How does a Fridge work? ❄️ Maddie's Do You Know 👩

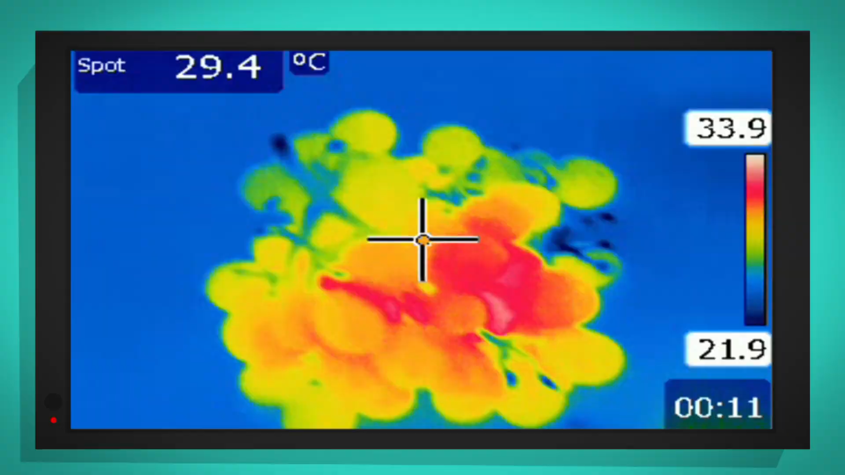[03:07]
On screen: spot 29.4°C
oh look the grapes look yellow and a little bit orange that's because they're quite warm out here on the kitchen table
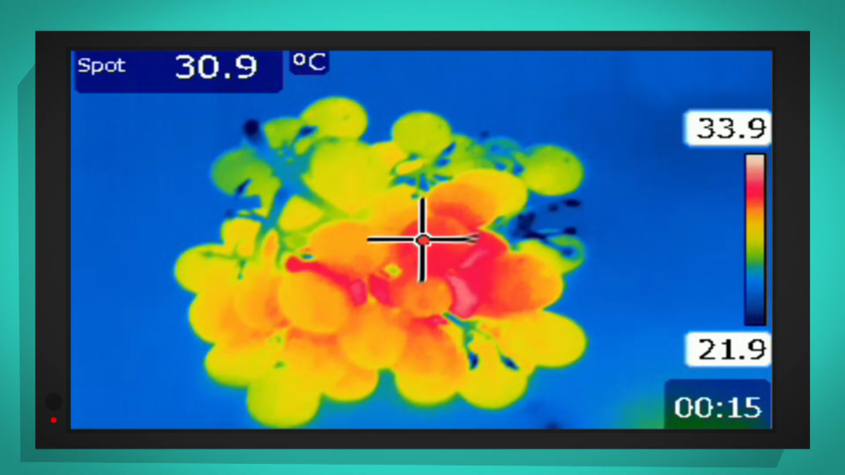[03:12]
On screen: spot 30.9°C
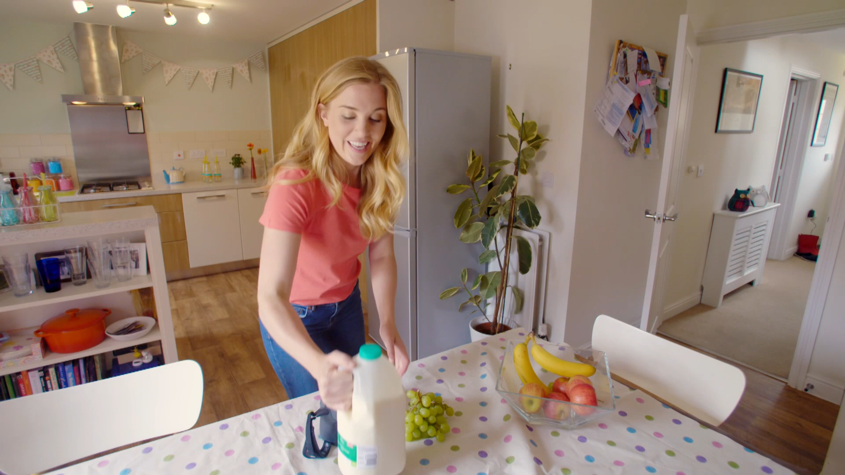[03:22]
the milk has been in the fridge so what color do you think it's going to be
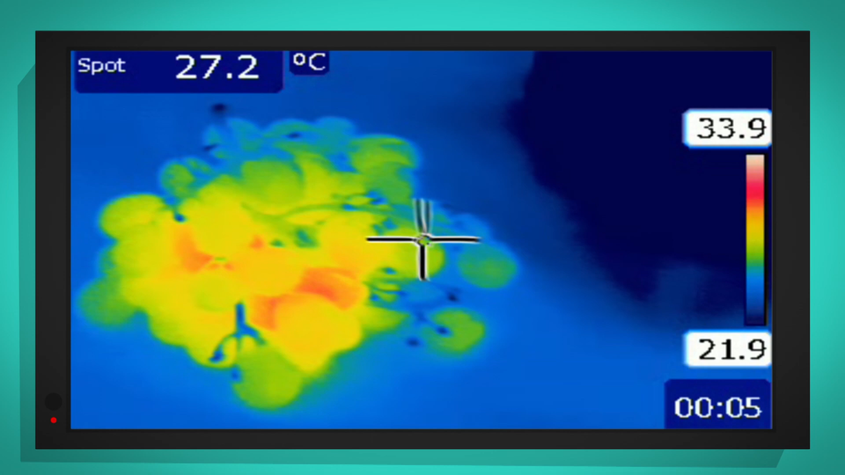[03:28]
On screen: spot 27.2°C
look at that the grapes are yellow but the milk is dark blue
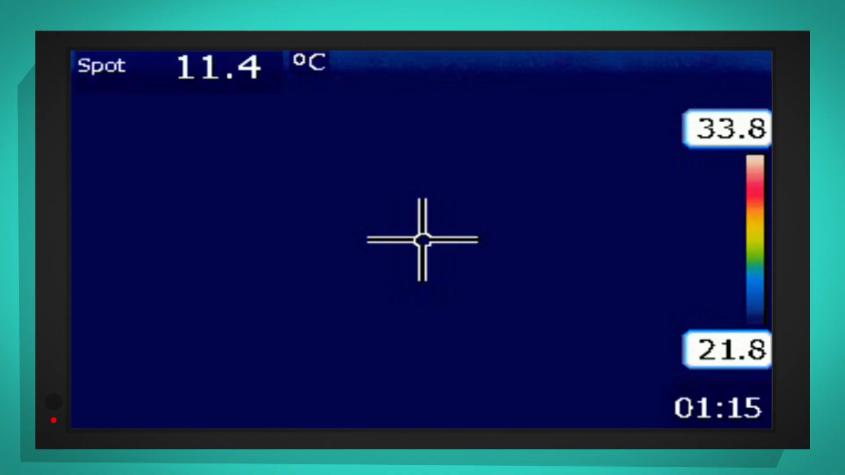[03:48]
On screen: spot 11.4°C
whoa inside the fridge it looks dark
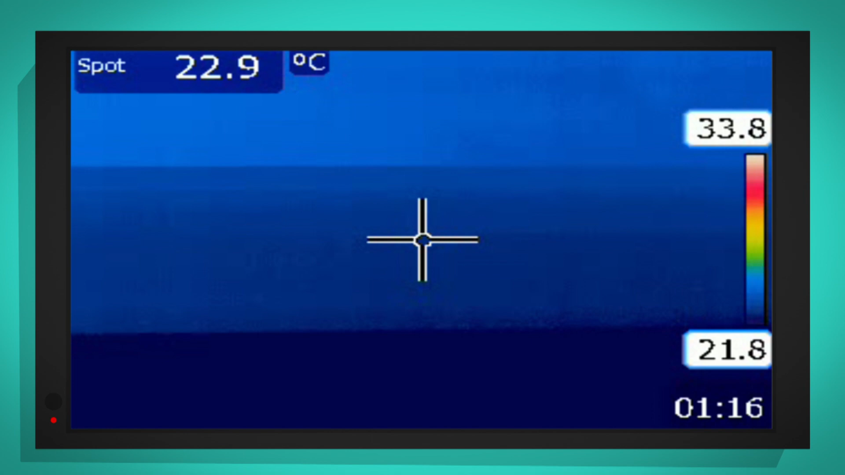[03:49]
On screen: spot 22.9°C
solid blue what color do you think the grapes will turn if I leave them in
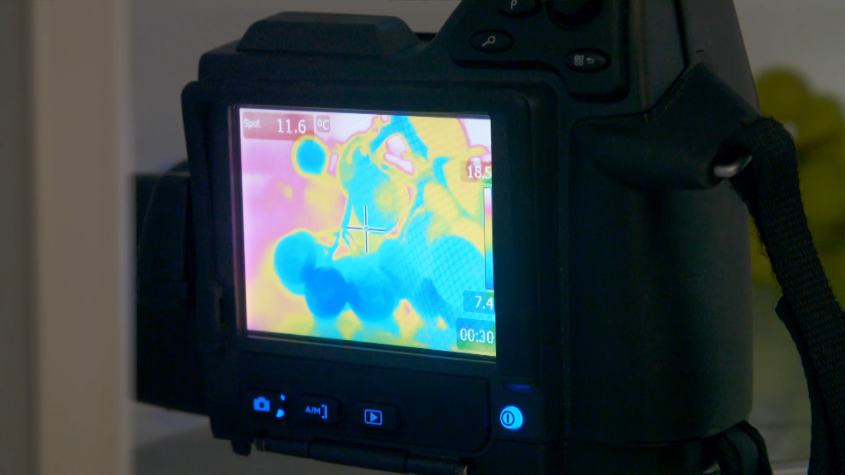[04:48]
On screen: spot 11.6°C
oh look the grapes have been inside the fridge for a few minutes so they've cooled down and now they look blue how clever is that you